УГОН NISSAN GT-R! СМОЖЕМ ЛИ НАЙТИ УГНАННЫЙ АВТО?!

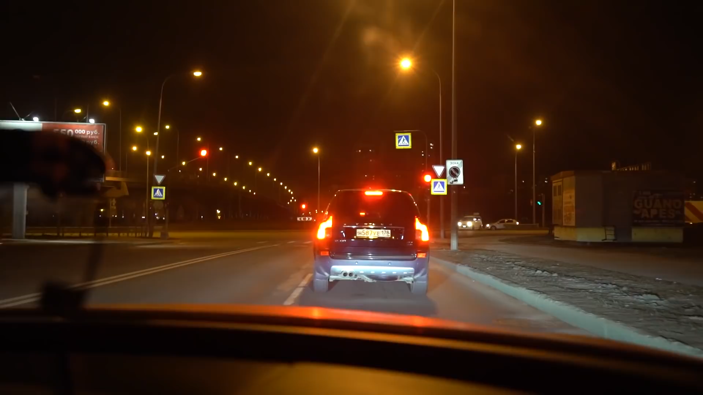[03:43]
Так, короче, мы собрались, сзади ГЛАЗ 45-й, мы на Audi Volvo. СРТ и Ешка. Ну, то есть, получается, подожди, там еще BMW, да? Еще BMW, да. Вон едет. Где? За ним. Ага. То есть, раз, два, три, четыре, пять, шесть машин. Короче, мы сейчас едем в Сосновую Поляну, потому что по камерам последние, где видели, это там.
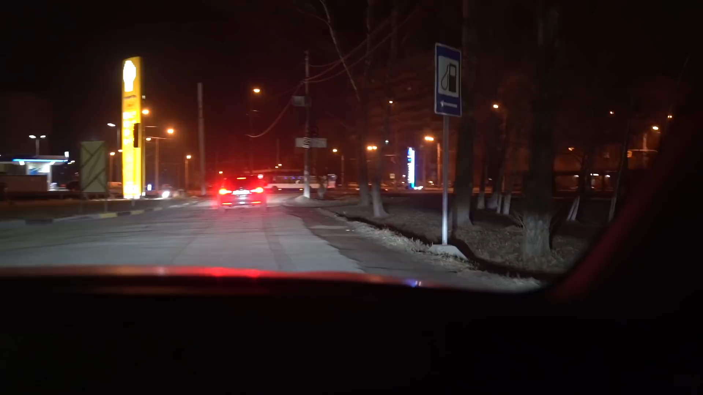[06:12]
Сейчас мы по всей Сосновой Поляне пошумим. Сейчас план такой, короче. Не знаю, почему всем это в голову пришло, что типа если мы пошумим, может быть как-то что-то разъяснится,
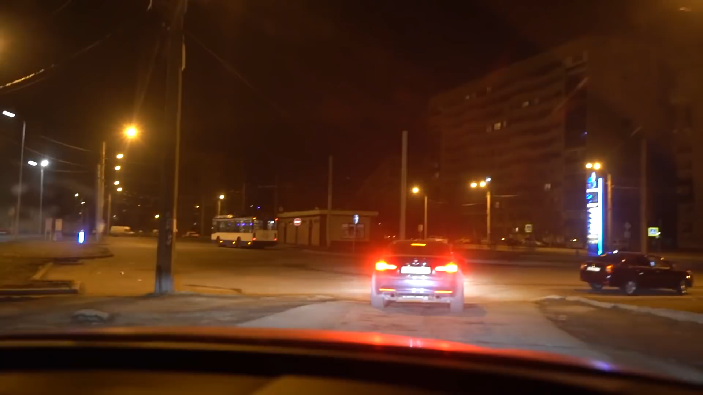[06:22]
и они захотят ее перегнать, если она действительно здесь стоит. Но в плане не того, что мы сейчас поймаем горячий след, а то, что потом она засветится где-то еще и будет понятнее. Так. Короче, они поехали туда, мы туда прямо. Ну, здесь очень-очень маленький этот.
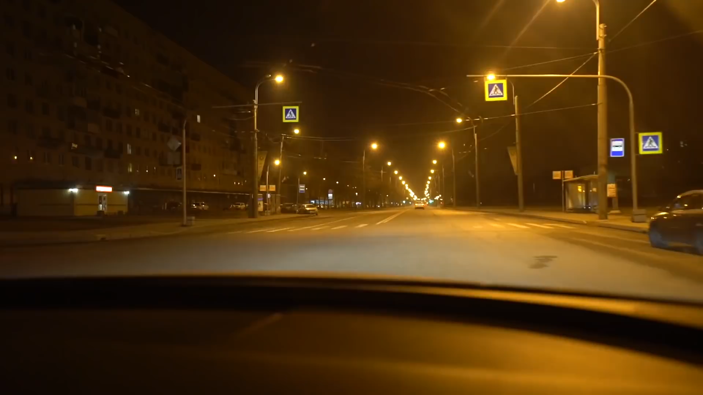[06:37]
Обсудили сейчас, на самом деле, ГТР, блин, ну,
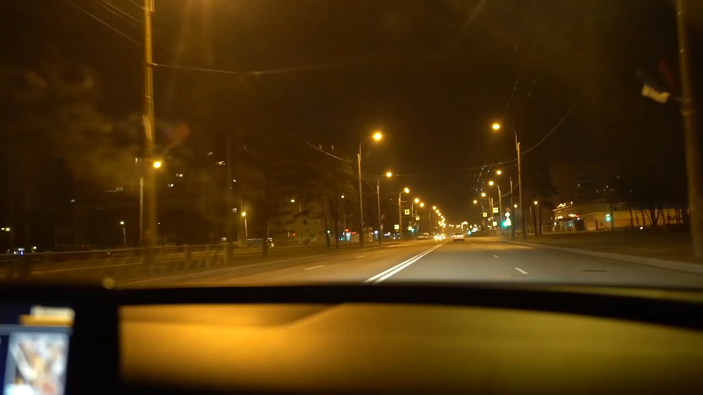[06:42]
в плане его взломать там очень легко, как любого японца, типа там Камри, рюкзака. Короче, сейчас будем кататься в дворах в том числе. И я думаю, 6 машин на этот городок, в принципе, хватит.
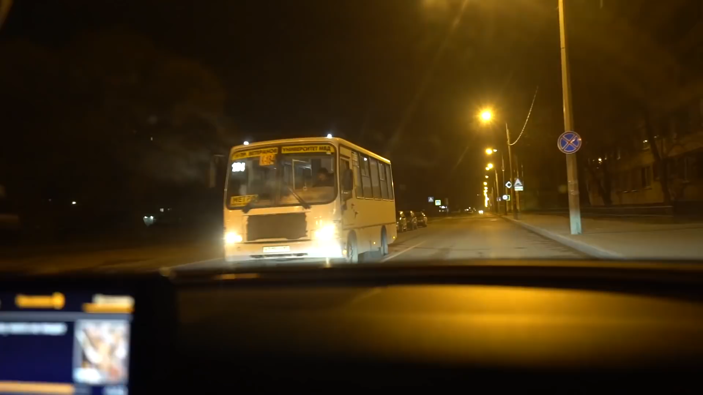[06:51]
Так что катаемся, ищем. Непонятно. Она, короче, сделала круг вокруг Пушкина. Ну, по карте, если там посмотреть, она доехала в Пушкин, вернулась куда-то сюда, и здесь она пропала.
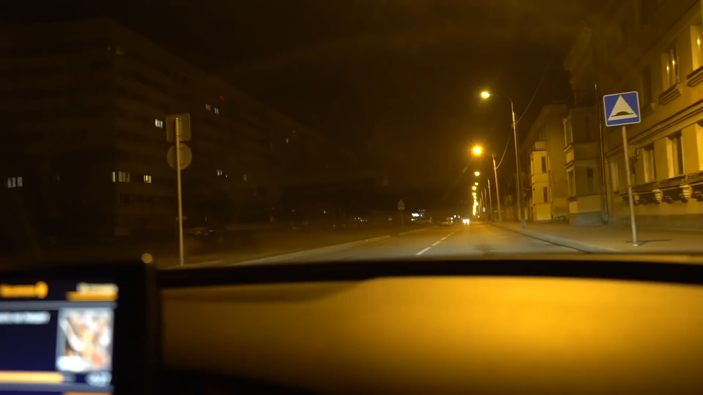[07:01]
То есть она поехала по московскому шоссе в сторону выезда, потом она вернулась. Короче, непонятная тема.
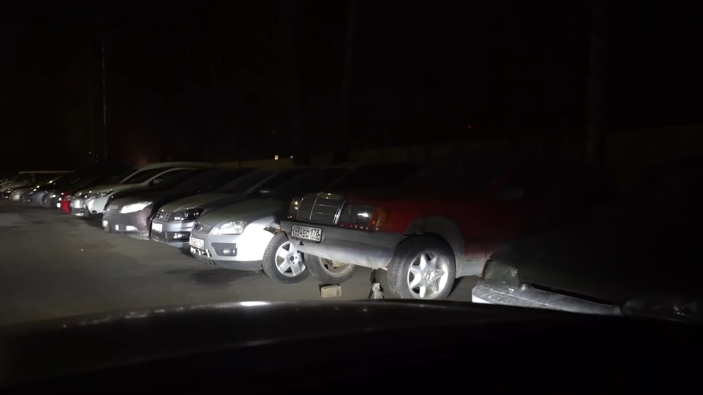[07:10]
Так, едем по дворам. Сейчас думал, что тут вообще какой-то опасный райончик, что тут колеса, что ли, прямо сейчас хотели стырить, но нет. Короче, походу что-то ремонтировали.
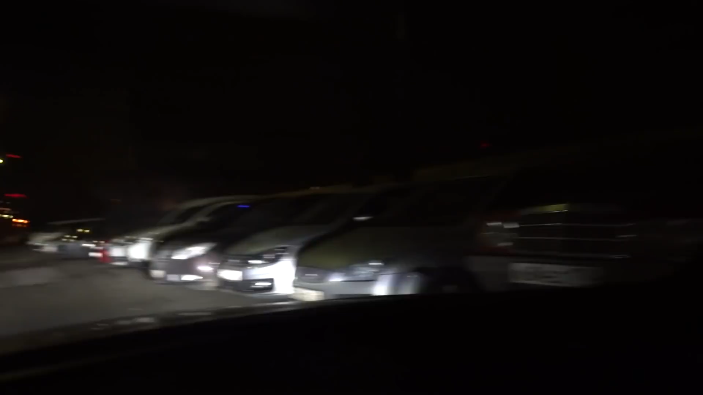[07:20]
Тут много очень дворов, очень много всяких отстойников, в плане даже не отстойники, а такие и стоянки, и гаражи, поэтому здесь, конечно, ну, посмотрим.
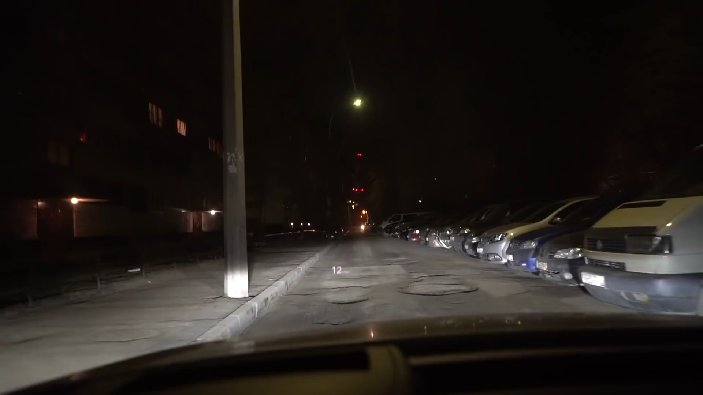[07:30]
Я думаю, что в шестером мы сейчас, если даже покатаемся, мы 15, мы здесь, ну, весь город объедем. Еще сейчас вариант появился спрашивать людей, в том числе, в первую очередь, точнее, таксистов, потому что, я думаю, они как раз и город знают, и в том плане, что объезжают много мест всяких, может быть, видели. Машина-то все-таки это приметная. Доброй ночи.
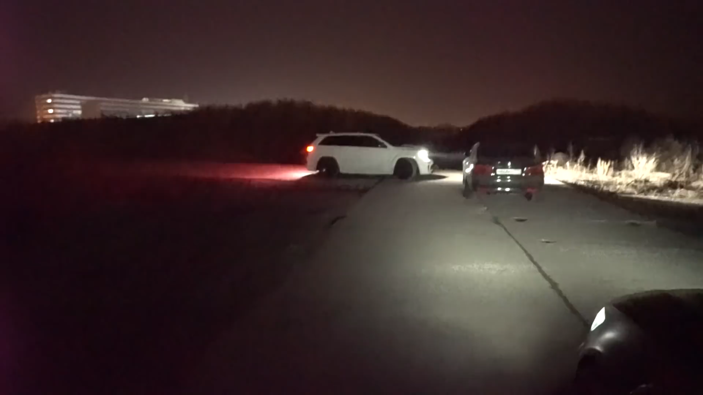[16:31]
Назара? Ну давай, сейчас тебе метку скину. Короче, если что, тут темнота примерно.
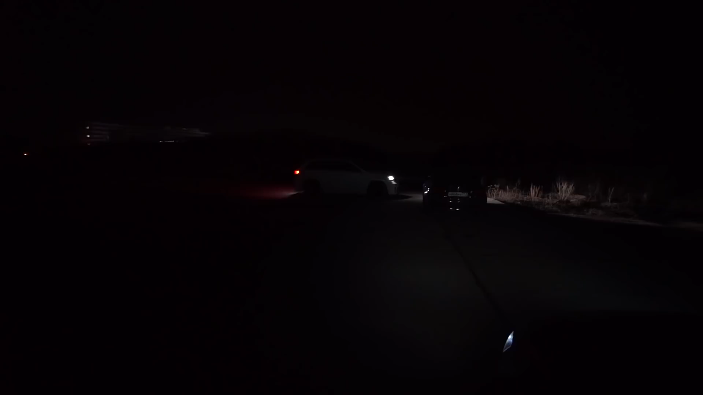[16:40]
Мы сейчас, вот человеческий глаз видит вот так. Но ИСа хоть и с шумами позволяет видеть все вокруг. Надо бы сейчас пойти побродить.